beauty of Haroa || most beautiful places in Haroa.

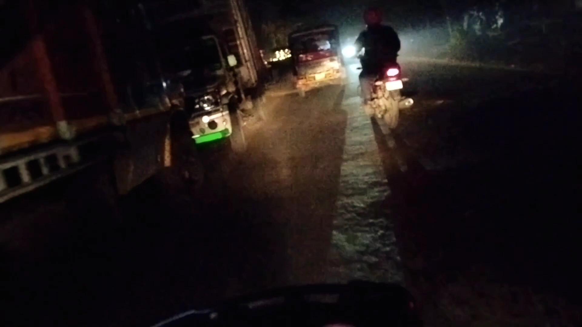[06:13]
দেখি কি সামনের দিকে দেখা যাক কোথায়। ওই যে সামনে একটা রেস্টুরেন্ট আছে, সামনে একটা ধাবা দেখা যাচ্ছে, ওখানে আমরা চা খাবো একটু।